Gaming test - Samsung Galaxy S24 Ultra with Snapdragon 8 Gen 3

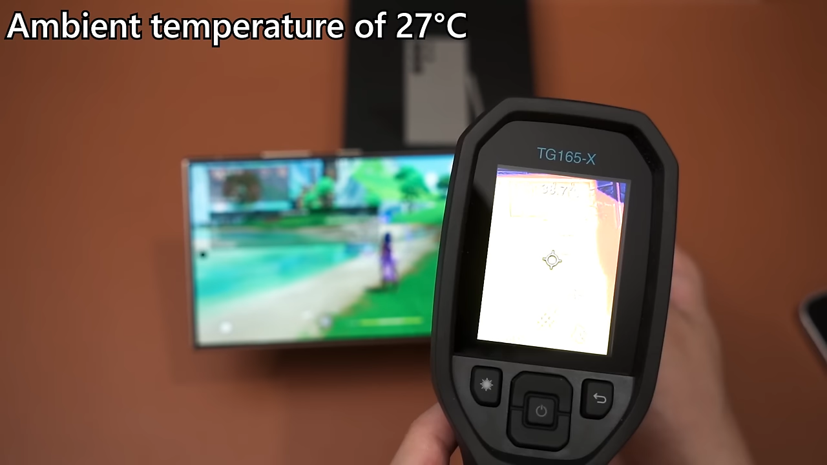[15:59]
So the front bottom here is about 38, 39 degrees Celsius. That's where my hand is supposed to be, so it's gonna be a bit warm.
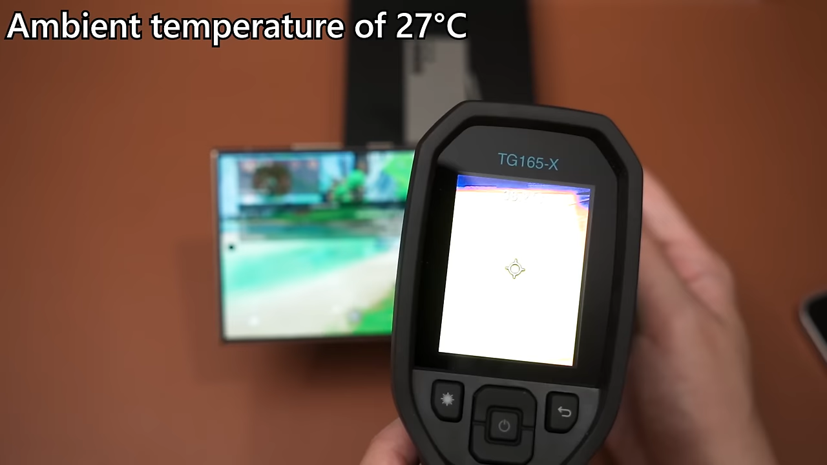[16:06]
Then the middle part here is at around the 41.
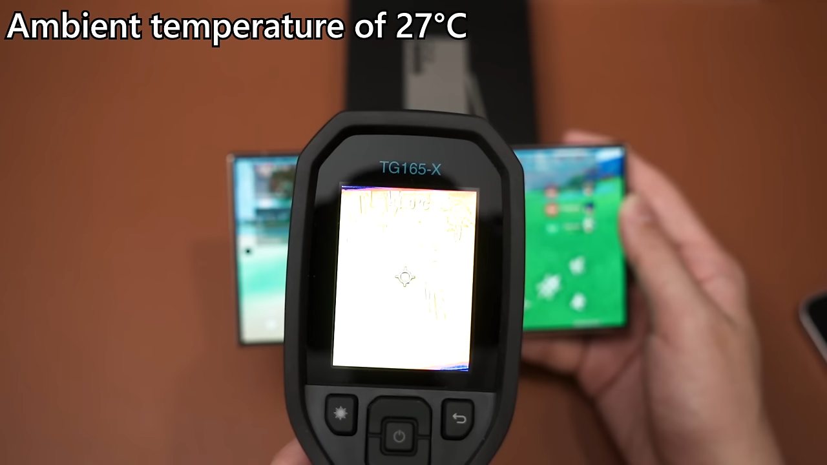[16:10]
Oh, I saw a 41. So we are getting about 40 degrees Celsius.
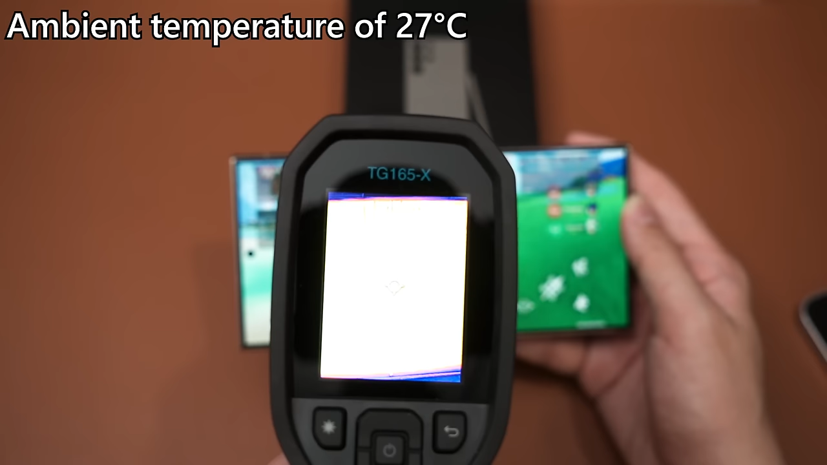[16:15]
I think somewhere around 40, 41 degrees Celsius, that would be a safe bet.
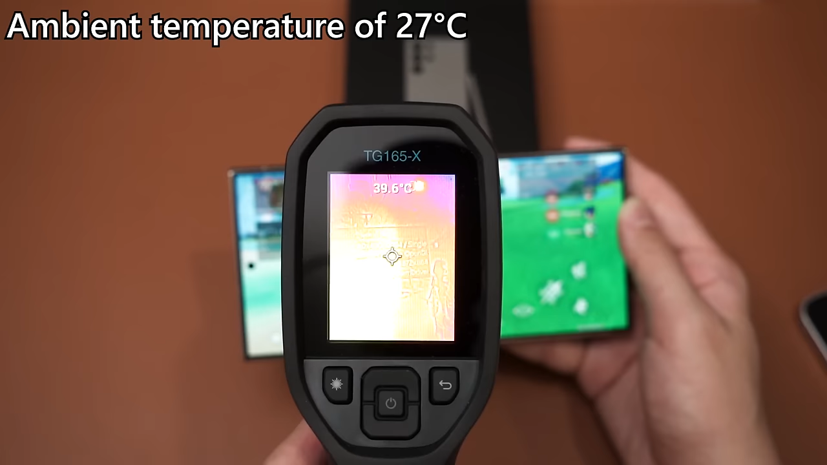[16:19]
On screen: spot 39.6°C
Huh. Surprisingly, the hottest part is somewhere around the middle all the way to the top of the phone, which is at around 40, 41 degrees Celsius.
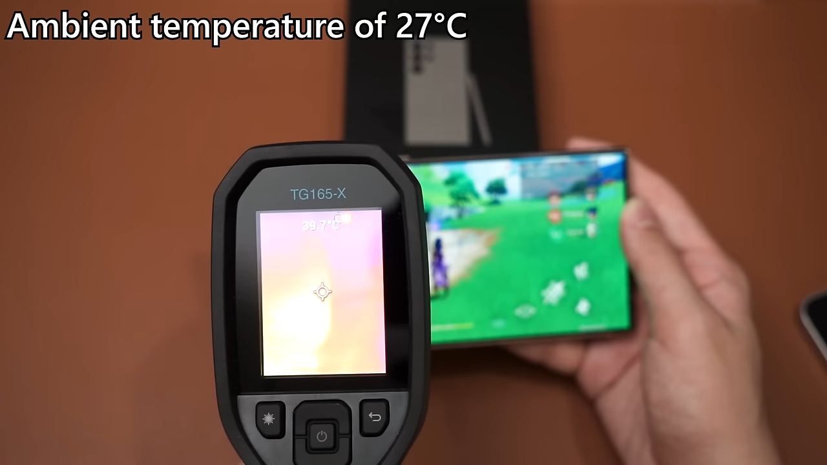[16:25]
I think this is where the vapor chamber is located, as in this part here,
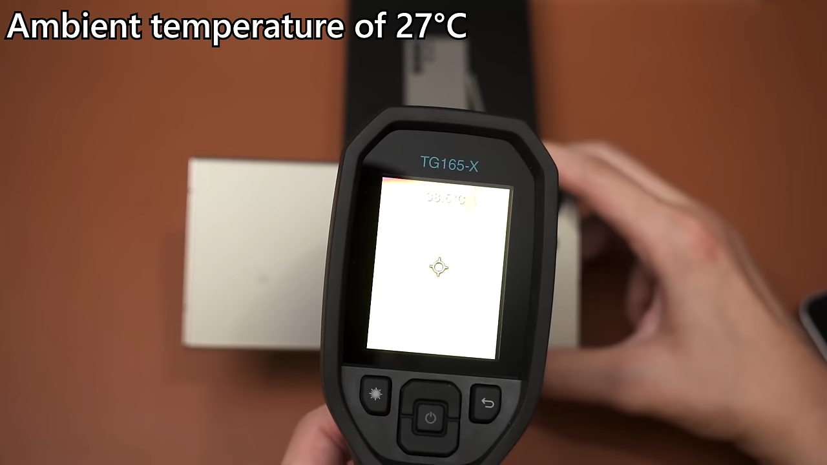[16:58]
I can definitely tell that the frame of the phone is very warm though. So around this part here is gonna be the hottest. So we can see 41 something degrees Celsius.
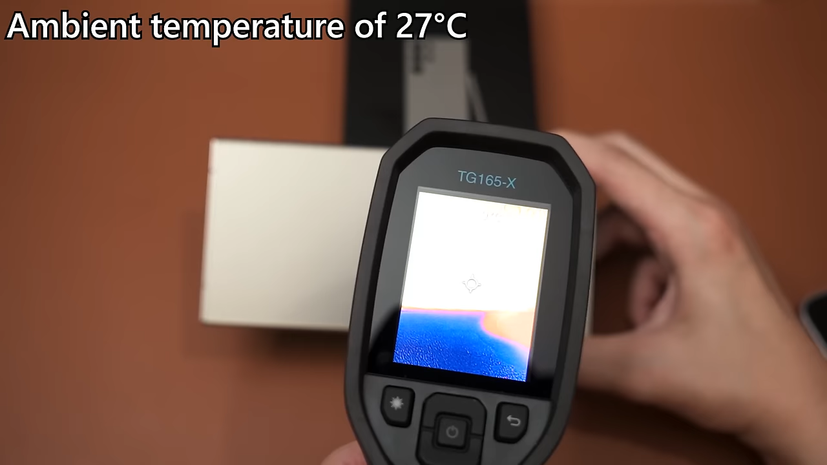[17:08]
Not the hottest, but it can go higher. And then somewhere around the middle part here, 40 degrees Celsius, actually 39 point something.
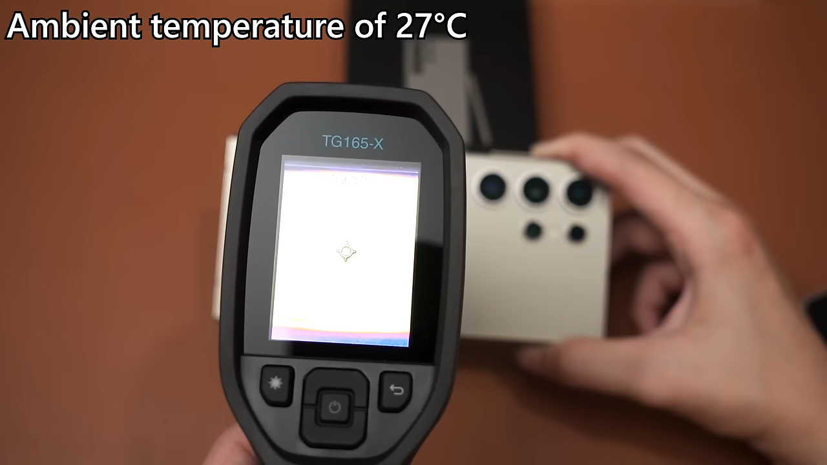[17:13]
And the bottom here is at about 34, 35 degrees Celsius, which is interesting.
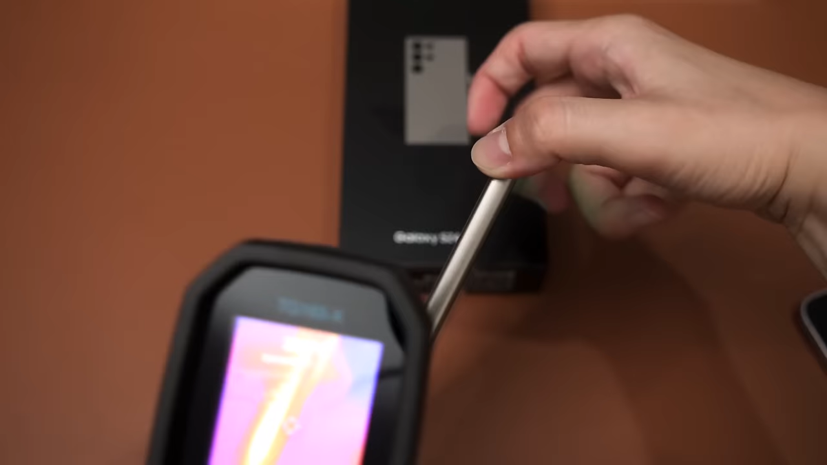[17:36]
Yeah, the resolution of our thermal cam is just not high enough to take the temperature of the frame of the phone.